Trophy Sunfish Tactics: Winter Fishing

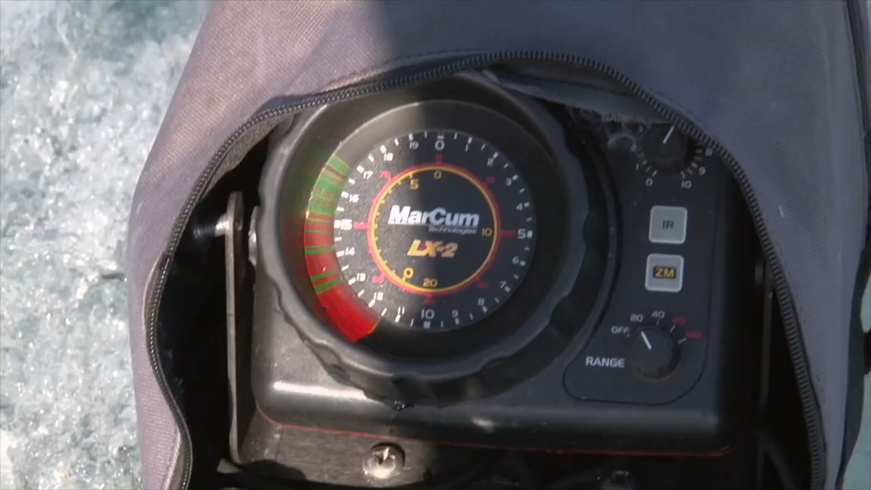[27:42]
right here you can see him about a foot
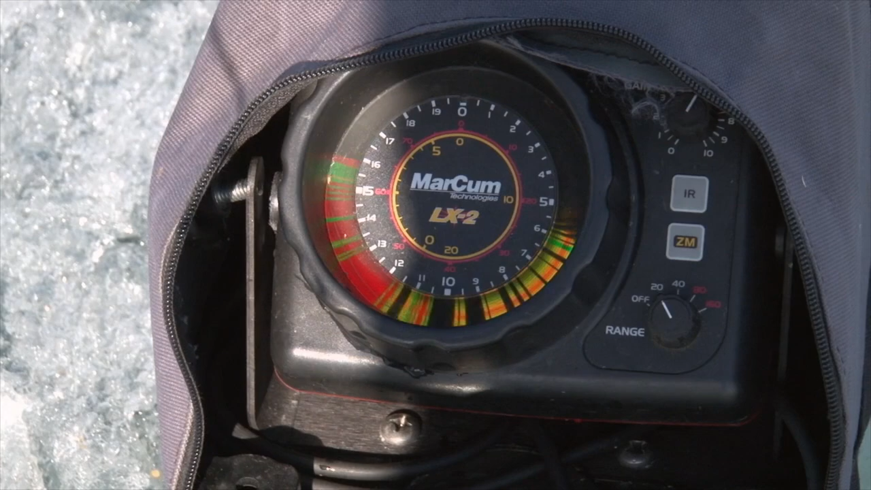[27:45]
off the bottom or so there he is